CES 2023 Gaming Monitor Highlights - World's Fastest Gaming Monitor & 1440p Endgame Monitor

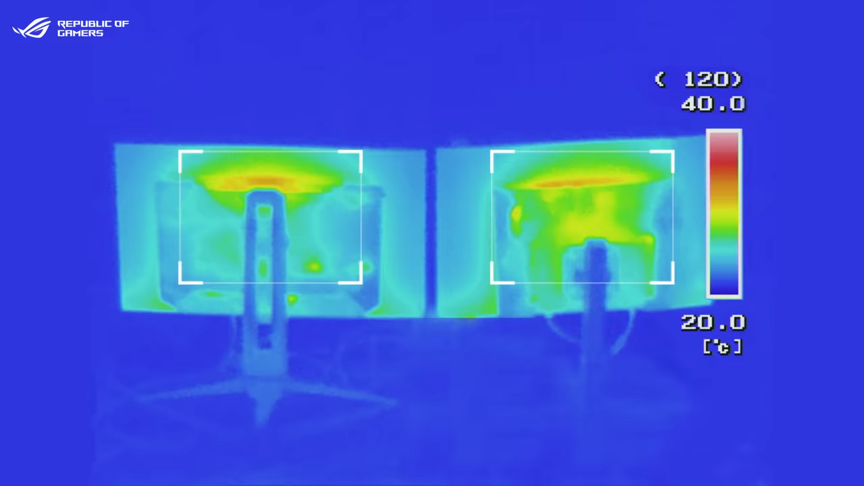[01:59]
On screen: scale top 40.0°C, scale bottom 20.0°C
Compared to other monitors in its class,
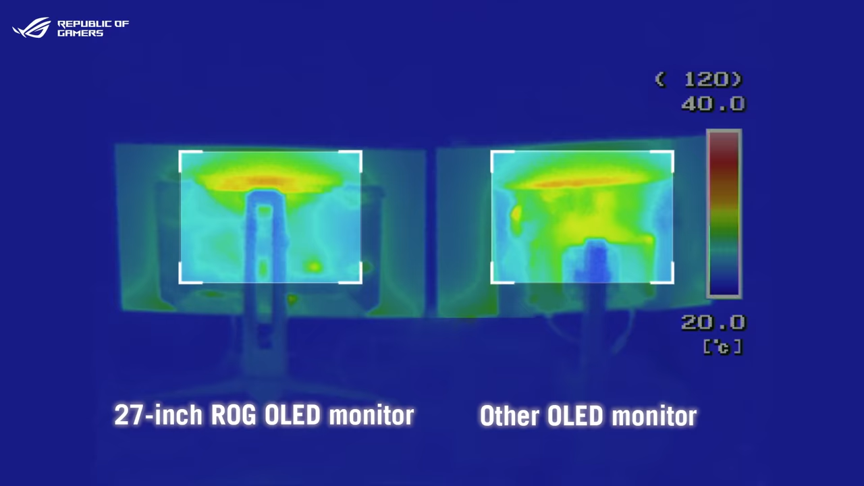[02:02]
On screen: scale top 40.0°C, scale bottom 20.0°C
the OLED PG27 delivers 5% lower average temperatures.